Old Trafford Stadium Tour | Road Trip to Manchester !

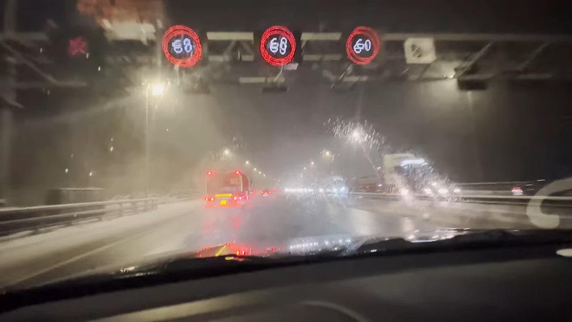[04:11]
स्टिल बहुत ज्यादा स्नो हो रहा है, अब तो थोड़ी सी बारिश भी साथ ही साथ गिरना शुरू हो गई है. बीच में देयर वाज अ फेज जहाँ पे सिर्फ स्नोफॉल हो रहा था. स्नोफॉल था ब्रो, बहुत हैवी स्नोफॉल हो रहा था, इनसेनली हैवी.